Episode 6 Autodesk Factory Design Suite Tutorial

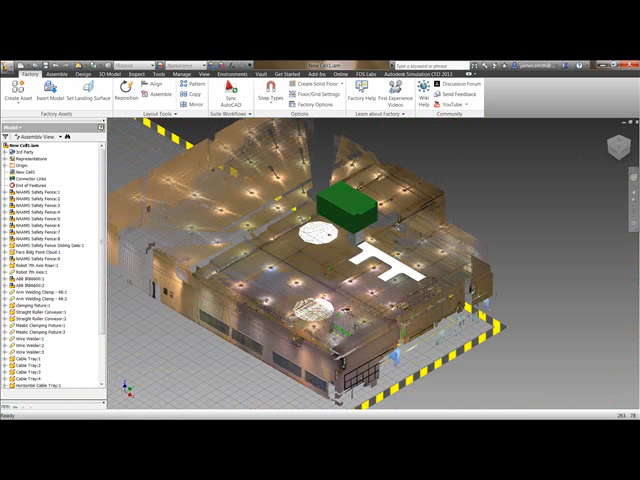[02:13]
You can see here this is a 3 million point to point cloud. So if I just navigate around there and zoom in.
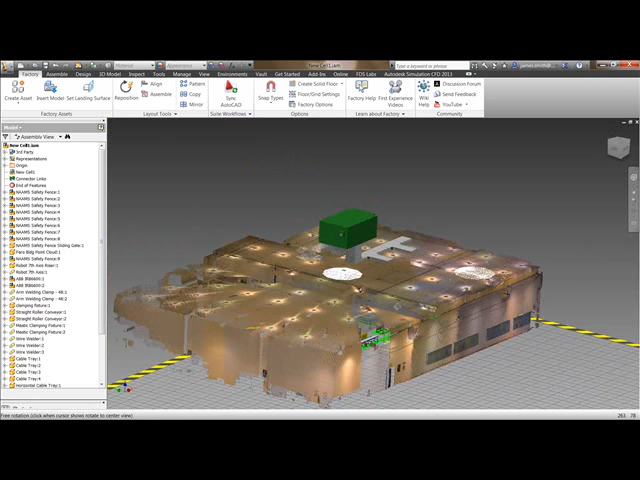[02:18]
You can get a realistic view and you can actually measure various points and find out how it's going to look within the factory itself.